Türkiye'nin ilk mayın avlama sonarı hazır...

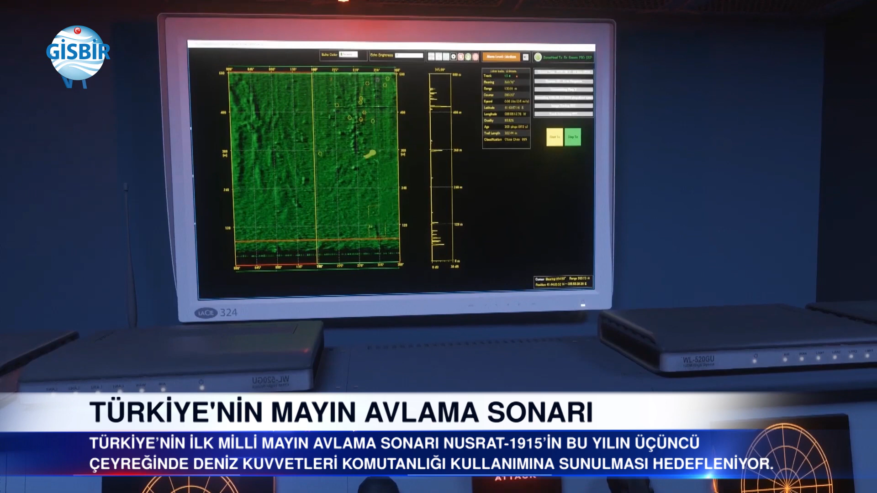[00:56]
Sonrasında yüksek frekansa geçerek yaklaşık 250 metre mesafeden bunun net sonucunu söylüyor.